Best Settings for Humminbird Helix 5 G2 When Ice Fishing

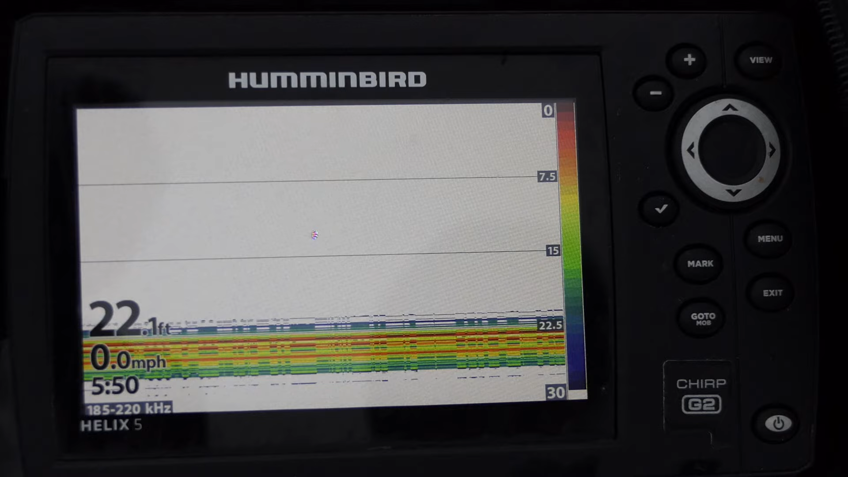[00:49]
On screen: depth 22.1 ft, speed 0.0 mph
Okay, when you first start up your unit, it's actually not even in the correct mode. So what you need to do is when you start it up, you need to go, if you're on your sonar screen, any screen, just hit menu twice.
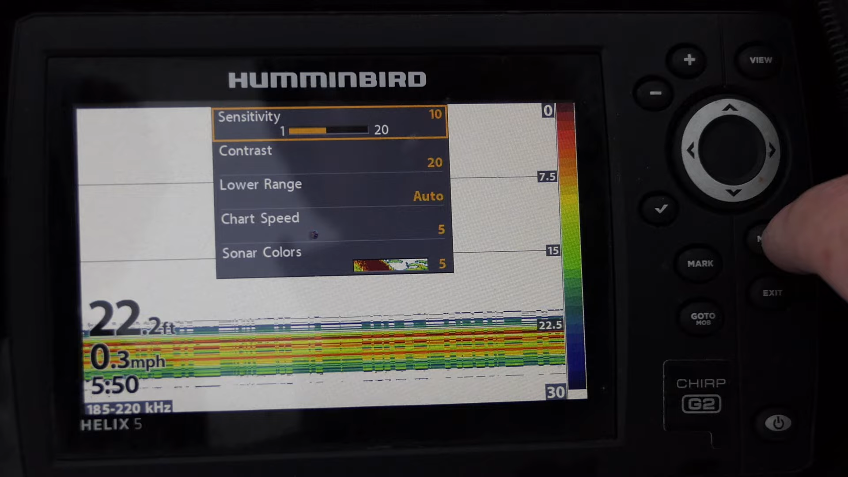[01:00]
On screen: depth 22.2 ft, speed 0.3 mph
And you're going to want to scroll over here to sonar, down, and you want to push to the right.
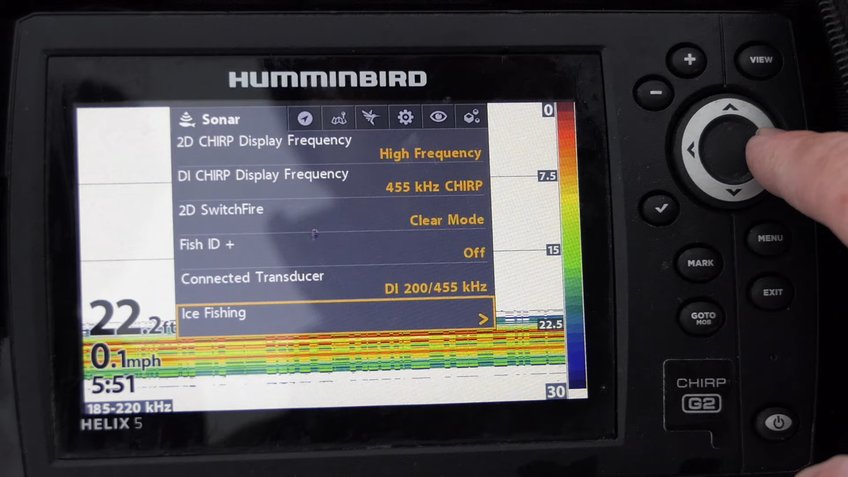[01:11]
On screen: depth 22.2 ft, speed 0.1 mph
This is going to turn it into ice fishing mode. It will reboot the unit.
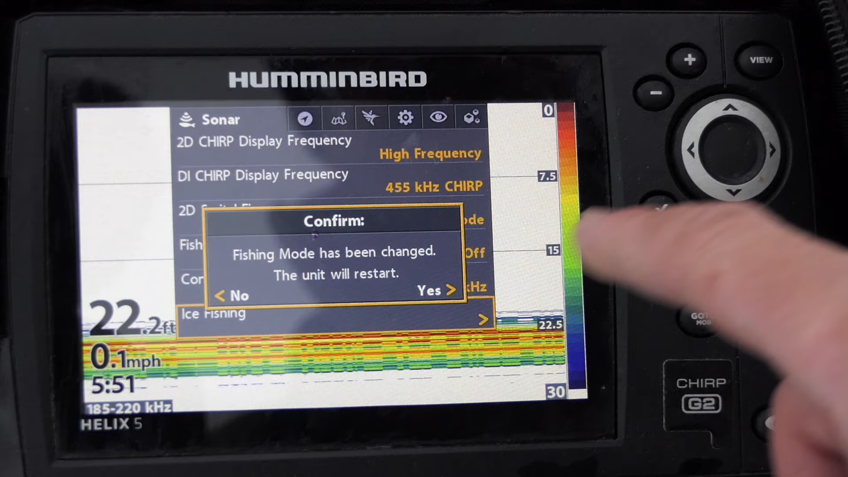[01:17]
On screen: depth 22.2 ft, speed 0.1 mph
It asks you if you want to change ice fishing mode. You click to the right to say yes.
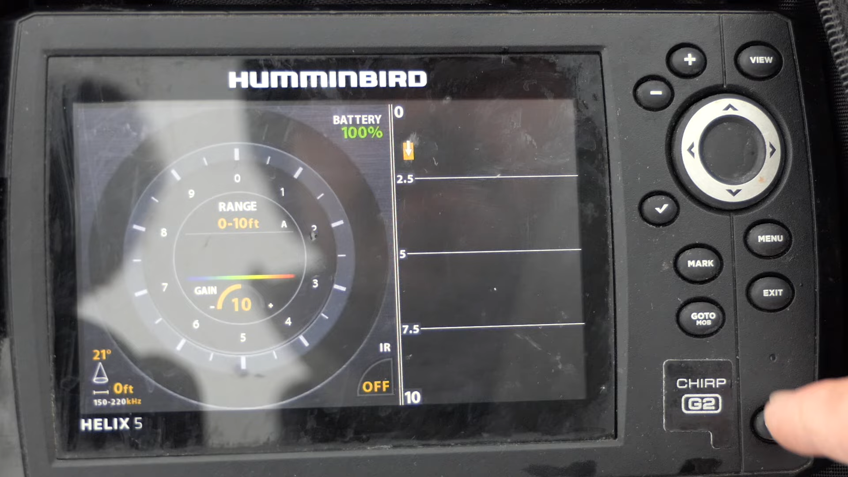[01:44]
On screen: depth 0 ft
And now you can see we're in a completely different mode. Now we have a flasher mode next to a sonar mode here. We've got our foot depth here, our gain, what cone we're using and what the diameter of that cone is. IR, I'll talk more about in a sec. You got your time and your battery. You can click view, and I'll just do a zoom on the bottom. You can do just the flasher setting.
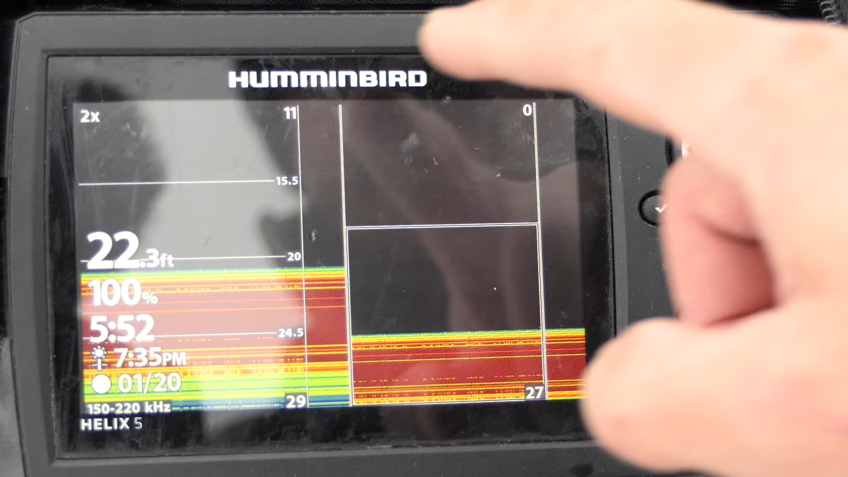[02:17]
On screen: depth 22.3 ft
You can do just the sonar setting. You can do zoom and whole range sonar.
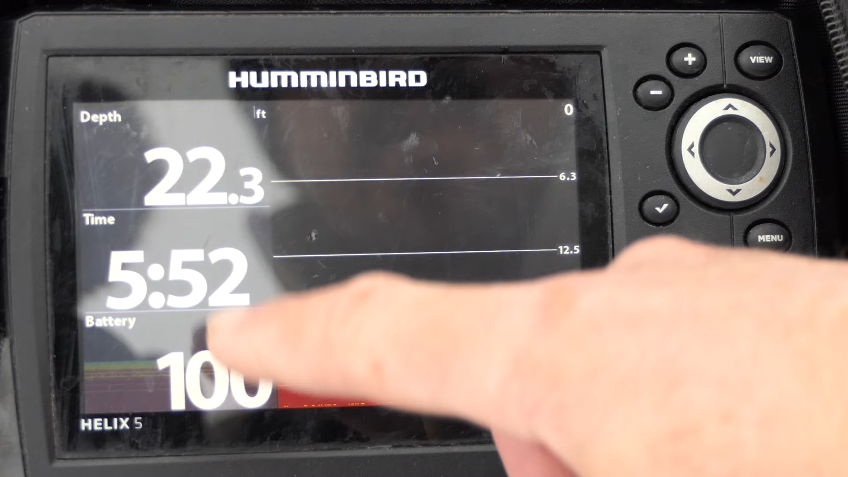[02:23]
On screen: depth 22.3 ft
You have the enhanced depth and battery and time GPS. Okay, you can sort through. There's a bunch of them. I'm gonna just take us to the basic sonar screen here just to get us through the basics here really quick. So the first thing, I'm going to make some changes. I'm going to press menu once, and I'm going to go down to chart speed and increase it all the way to ultra.
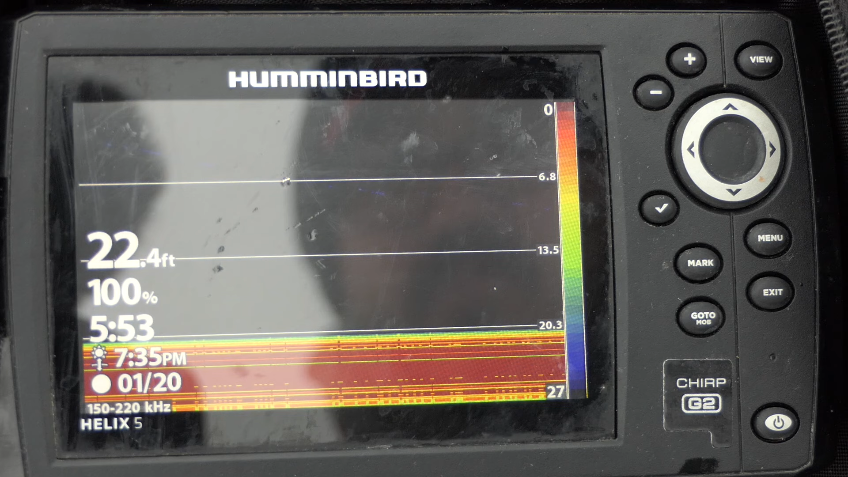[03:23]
On screen: depth 22.4 ft
And I can just barely see a line here. So we've got some work to do to get this unit performing the way we want it to. Now, I'm not really a big fan of the dark screens. Some people are. They work really nice when you're in a ice fishing hut, but I really do prefer
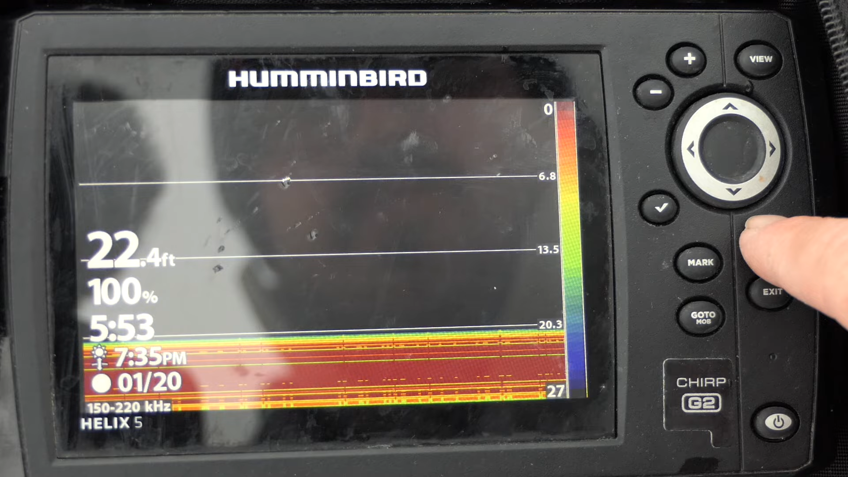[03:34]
On screen: depth 22.4 ft
the white background.
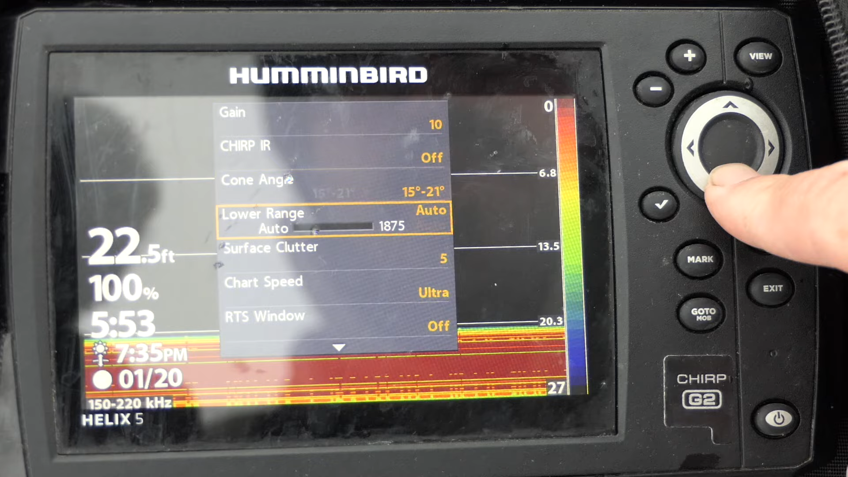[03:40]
On screen: depth 22.5 ft
So I'll press menu once, scroll down to sonar colors. You can scroll left or right to go through different colors. I really like white, white background, and then the sort of purple to yellow mode in terms of intensity of signal. So now let's see how that jig turns up on the unit. I'm dropping it down. Okay, I can see it a little bit better now. I can see this line.